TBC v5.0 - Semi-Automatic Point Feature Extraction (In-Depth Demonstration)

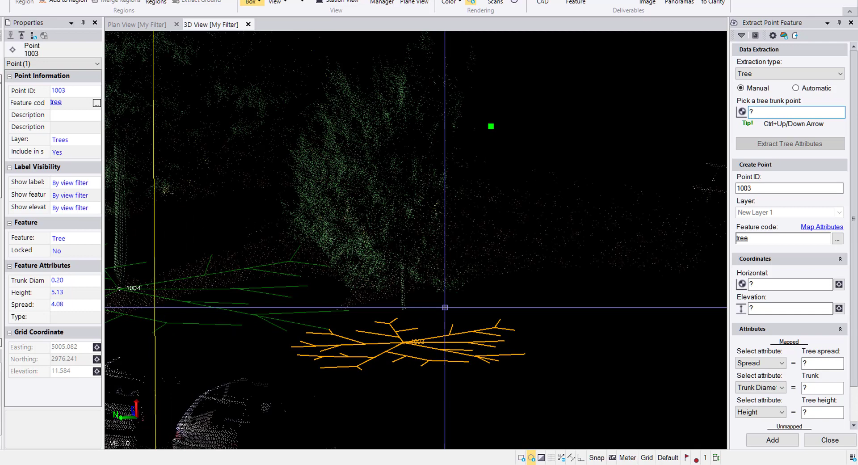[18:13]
And so the diameter 20 centimeters, that sounds pretty good. And control down. We're back to our first tree. Excellent.
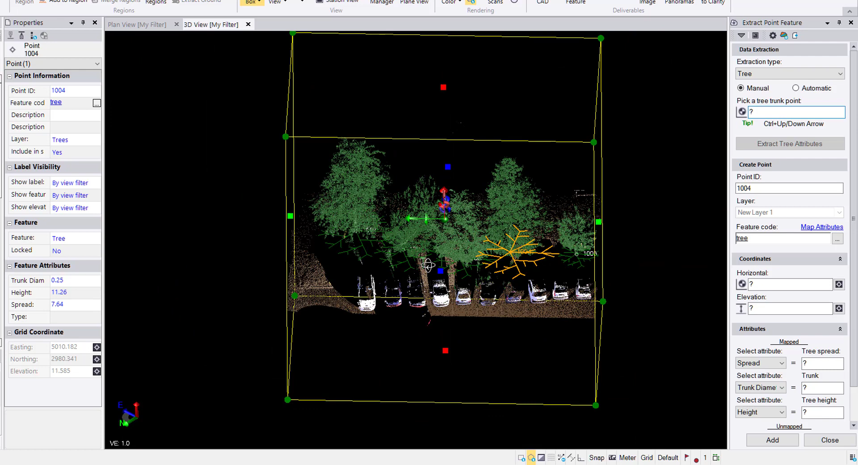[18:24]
So there is the automatic point feature extraction in TVC version five. One more interesting thing to note is with your mapping file, your EXL file, if you want to share that with family, folks in your office, colleagues, clients, hey, even a, makes a good birthday present for family members or friends for that matter. You can use this extract feature extraction attribute map file. And clicking on that will have us be able to export this and share it with others.
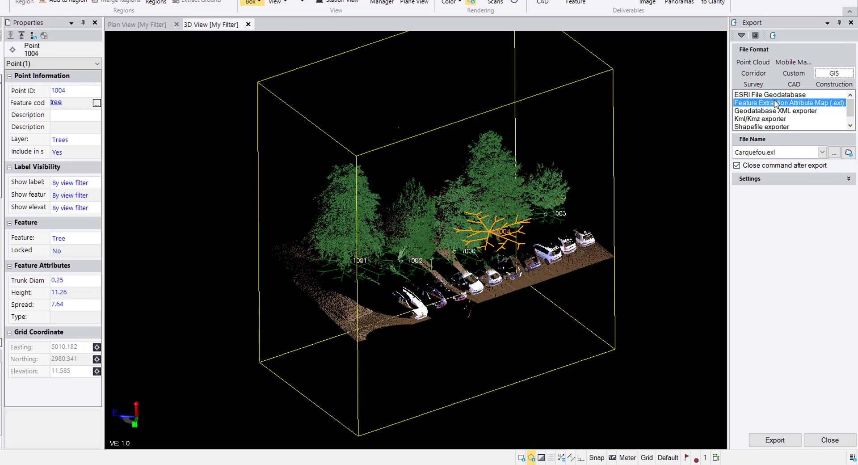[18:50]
Excellent. So there is the extract point feature in TVC version five.